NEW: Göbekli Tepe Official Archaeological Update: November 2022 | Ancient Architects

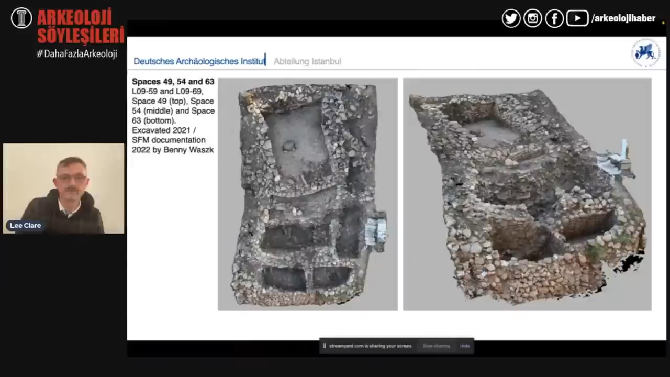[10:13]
conglomeration of of rooms that have been um sort of built onto one another um and this also on a slope so we're looking at slope architecture which is a very uh important feature of um of the site and these excavations continued this year and as I said the domestic
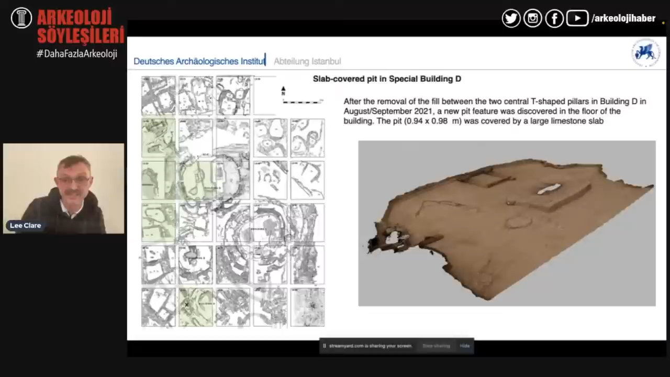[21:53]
just in front of it there's a small pit um which we thought could in fact be a further burial um it being a ritual building a communal building and this we wanted to check which we did um you can see it here from the vertical we excavated this we removed the slab and actually we didn't find any burial